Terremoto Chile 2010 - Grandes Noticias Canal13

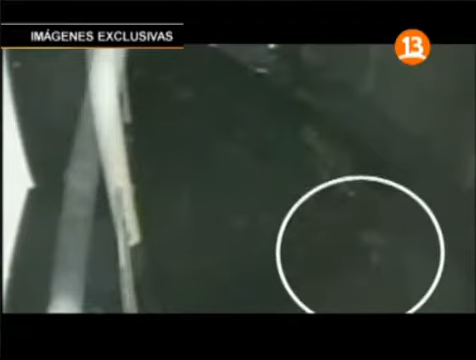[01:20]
Luego de extremar sus fuerzas y angustiantes momentos, es capaz de salir del torrente.
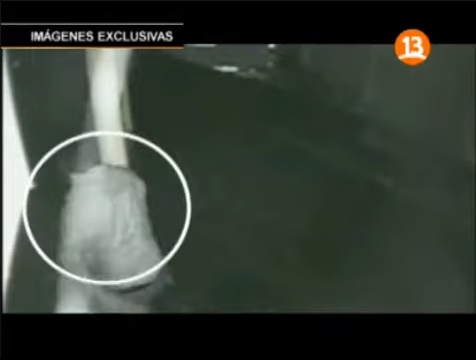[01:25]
No conocemos su identidad, pero el agua retrocedió y nadie imaginaba lo que Chile y el mundo tendrían ante sus ojos.